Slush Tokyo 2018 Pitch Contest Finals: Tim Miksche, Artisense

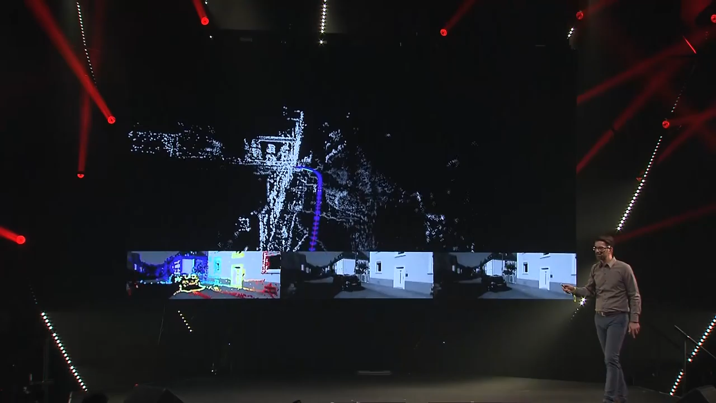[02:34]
So, while the car is moving, we're building a 3D map.